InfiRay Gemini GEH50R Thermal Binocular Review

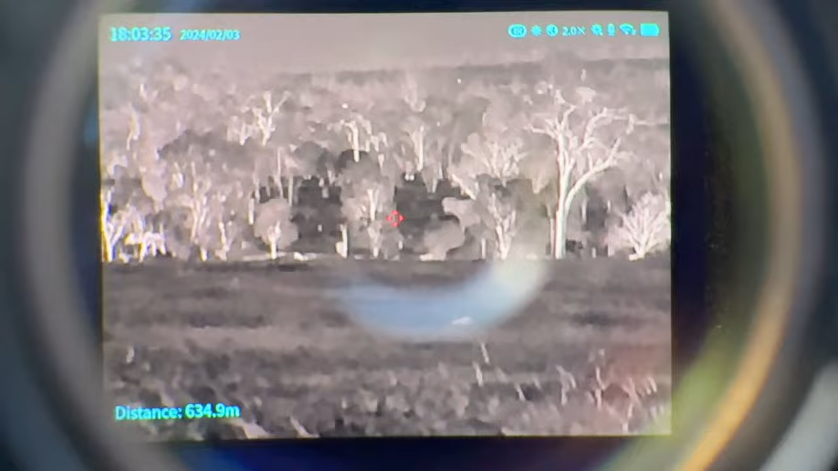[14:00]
right hand and so that's sort of just your digital zoom
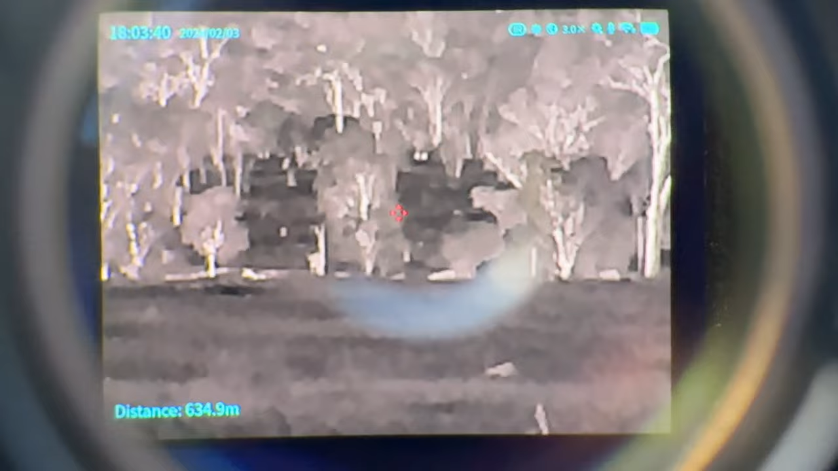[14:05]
and if you press and hold that button you'll get your picture in picture now you can have picture in
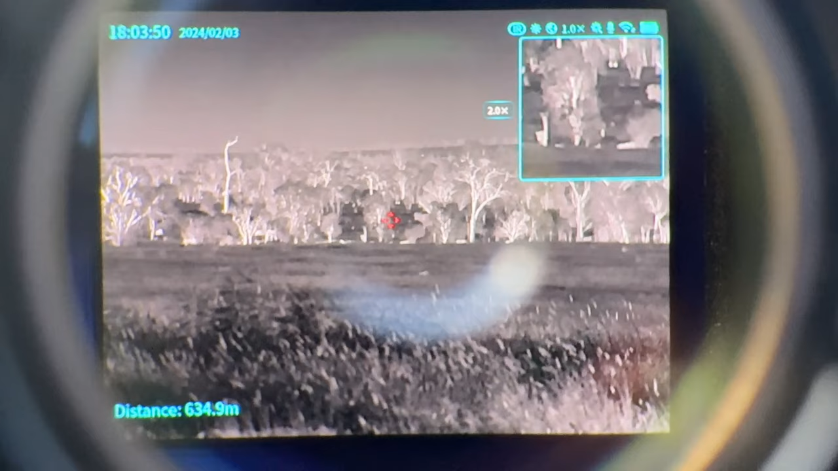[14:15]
picture and actually set so you have that as thermal and you can set the other one to your night vision so you can have the sort of both of them displaying at once
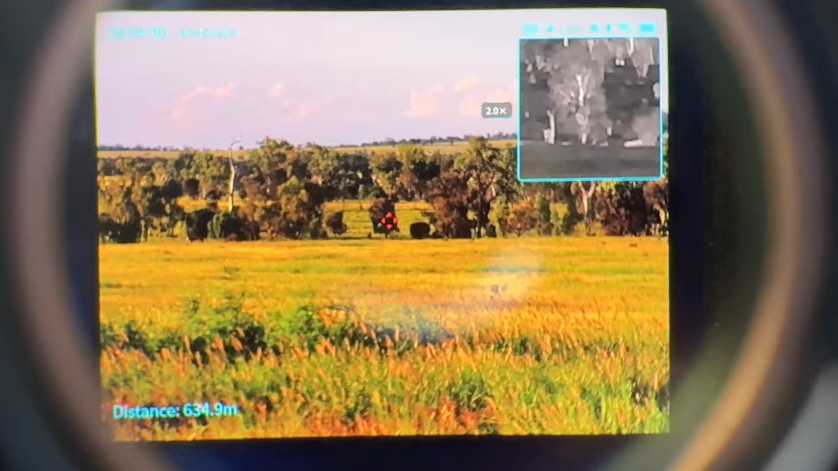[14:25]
um where you can press and hold it again it'll cycle through you can see there's a cow there with the head this
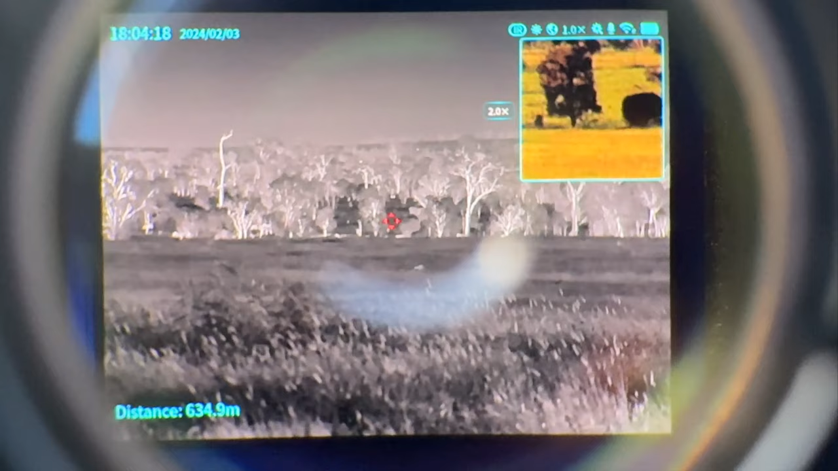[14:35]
is looking this way the picture the image quality in the night vision the daytime viewing isn't that crash hold i find um it's sort of still very pixelated and not as clear i find the thermal is a lot better to use so i'll hit that again so there's a thermal overlay on that picture in picture and as you can see that doesn't quite line
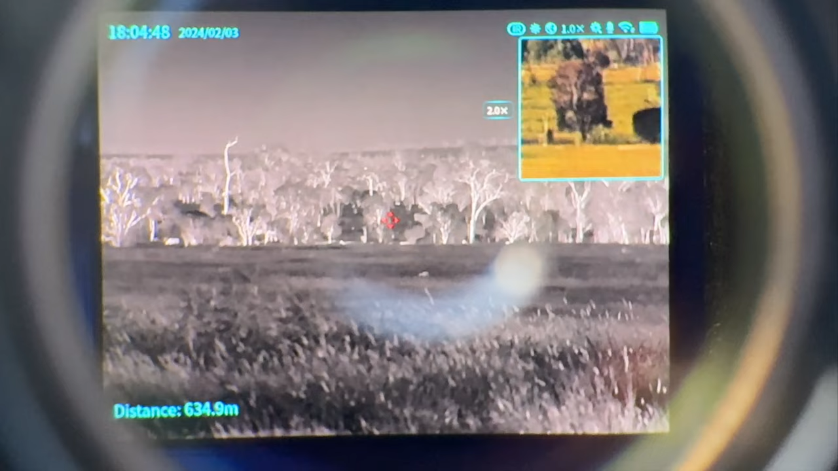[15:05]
up exactly but it's not a scope it's only for finding your target so it's that's not real necessary i just
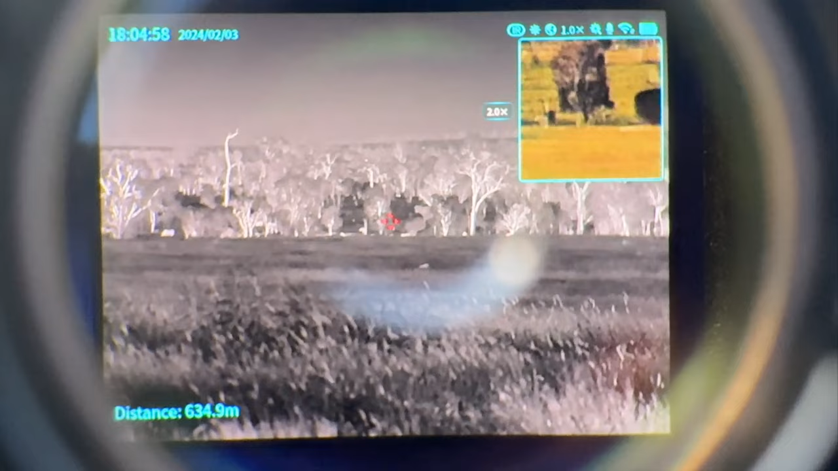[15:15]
leave it back leave it off most of the time because you've got a really good screen in here it's a looks really nice and big in you um to
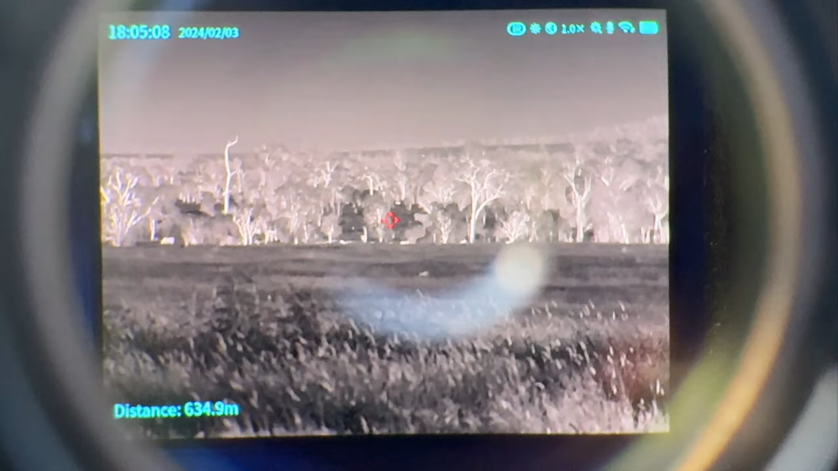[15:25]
look through so i'll just try and focus it a bit
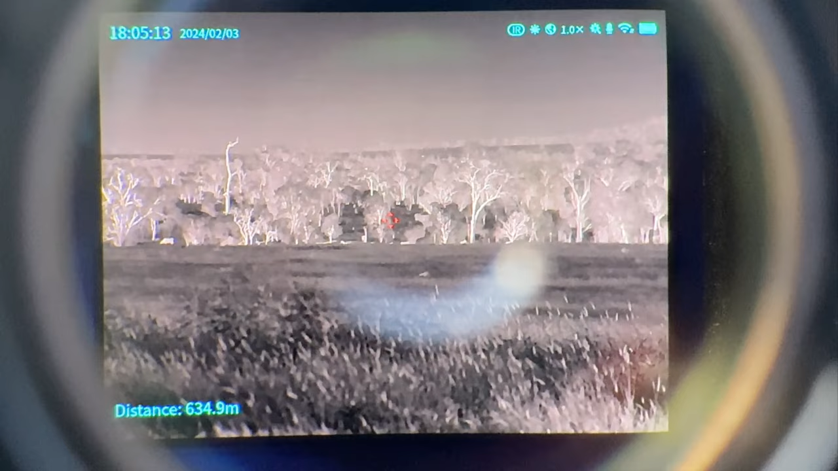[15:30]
better um i'm hitting it again now with your rangefinder which is your middle button on your left hand if you give it one press that just takes one rating but if you long press that you
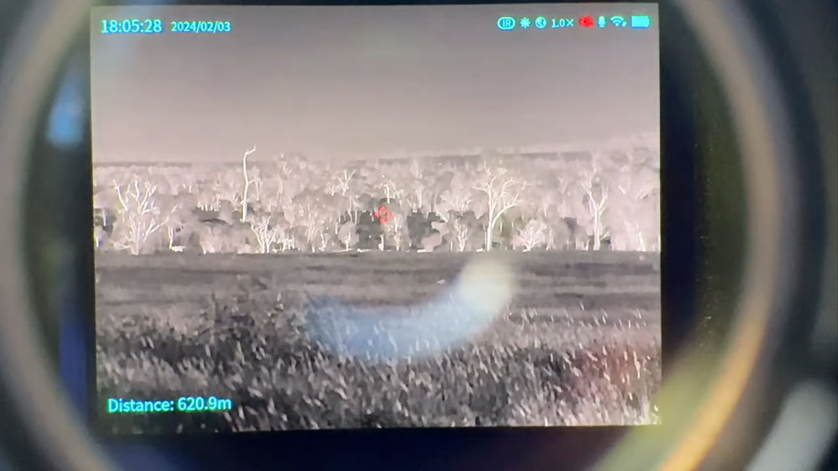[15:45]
can see the icon in the top right hand corner goes red and then see if you move it around it'll actually give you like
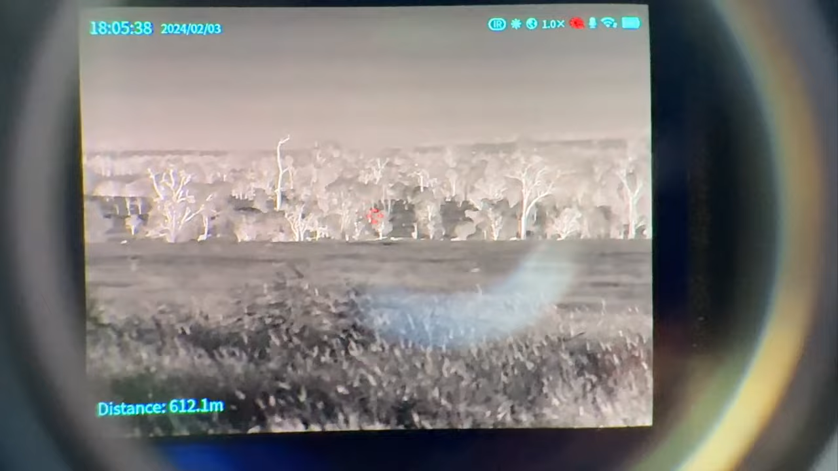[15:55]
a live readouts of wherever i see down the bottom it tells you the distances so
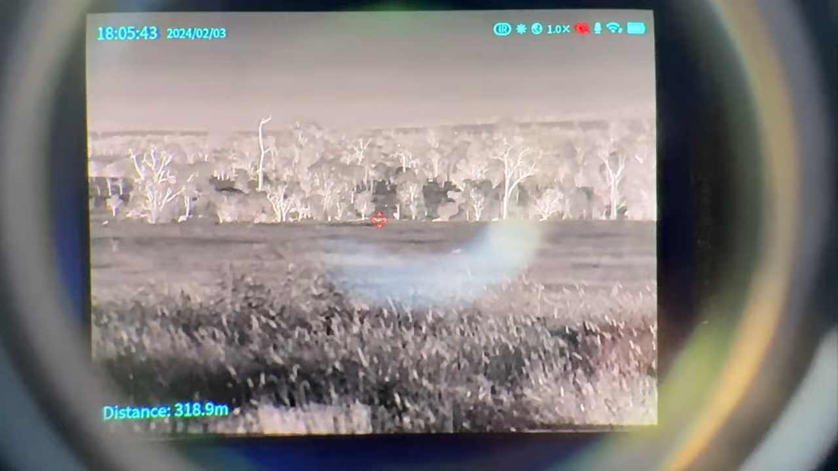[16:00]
um it's picking up probably grass and whatever else
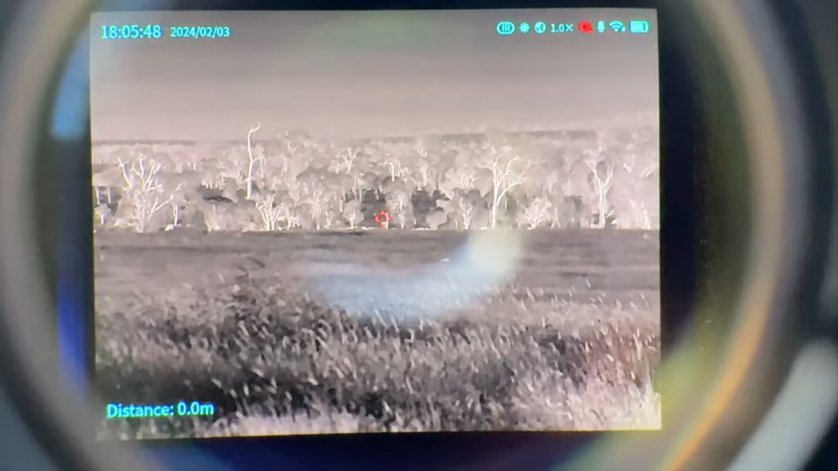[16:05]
but about 625 meters to those cattle anyway